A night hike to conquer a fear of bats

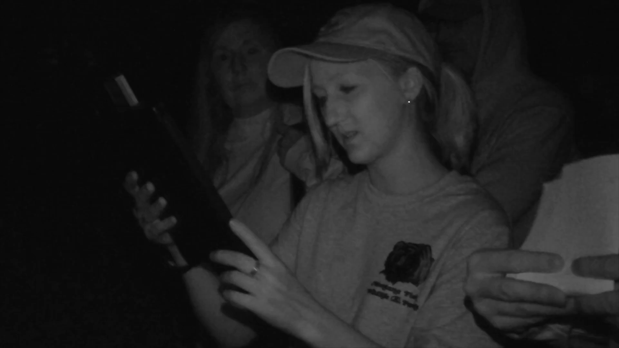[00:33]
You dial into a specific frequency that you know a certain species of bat, their calls fall within that range.
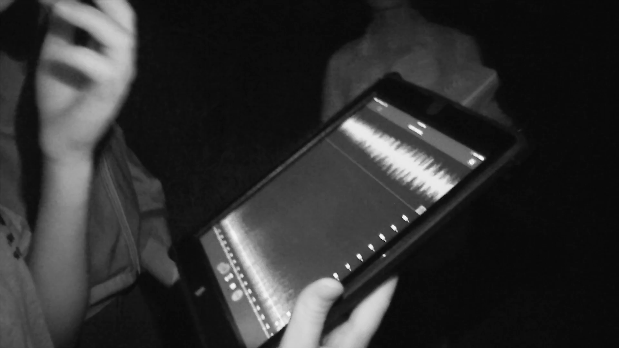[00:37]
And then it is actually slowing down the ultrasonic, so ultra-fast bat calls, so that we can hear them.
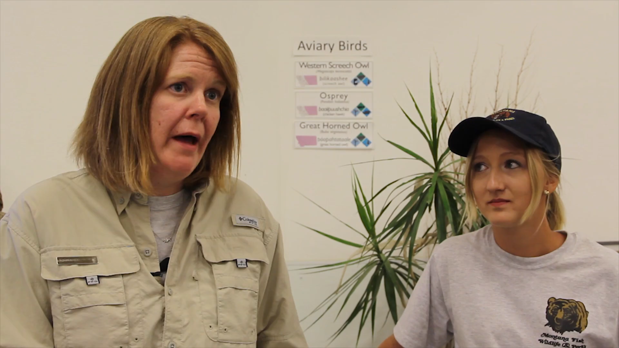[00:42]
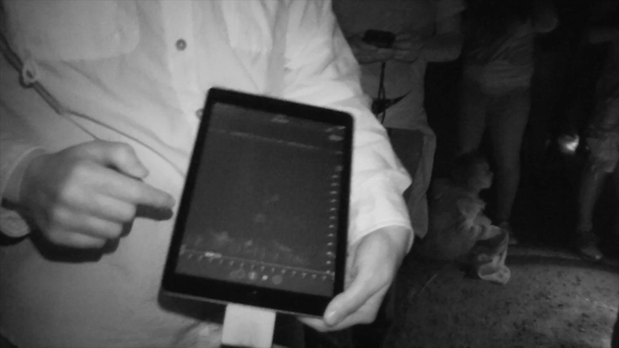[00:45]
You can tell they have kind of that crescent shape to them
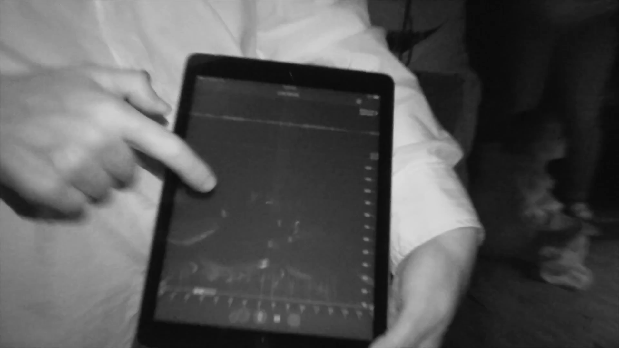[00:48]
instead of just all this kind of noise that we've been... Oh, that's actually a bat.
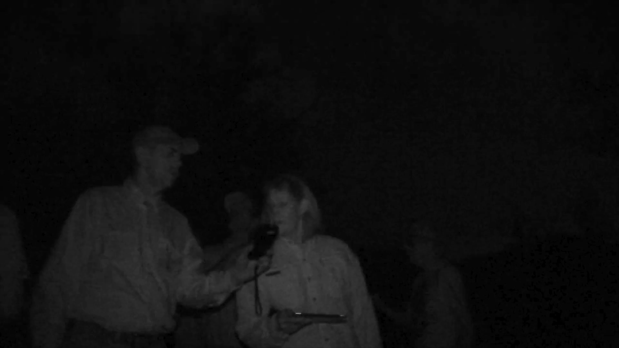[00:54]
They can pick this up on this ultrasonic detector, something they would never know was flying overhead if they couldn't see it.
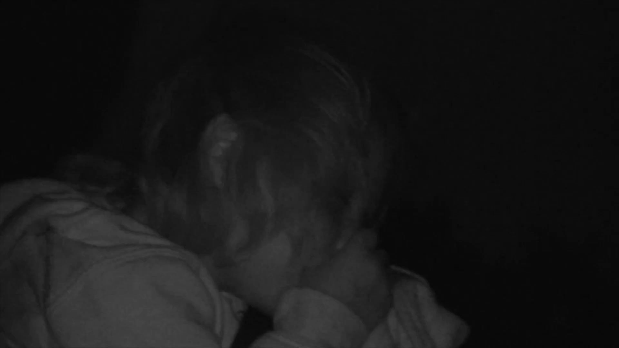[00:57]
And then frequently they'll look up and actually be able to see the bat while they're hearing this ultrasonic recording.